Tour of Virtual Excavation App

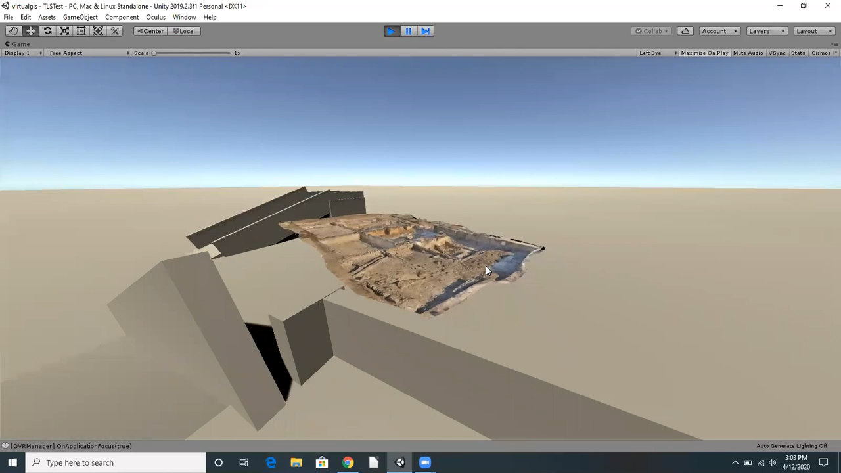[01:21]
They allow us to gain unique perspectives that we couldn't achieve even if we were physically there at the site. Let's explore. I'm going to walk down the ramp and approach the dig site on ground level.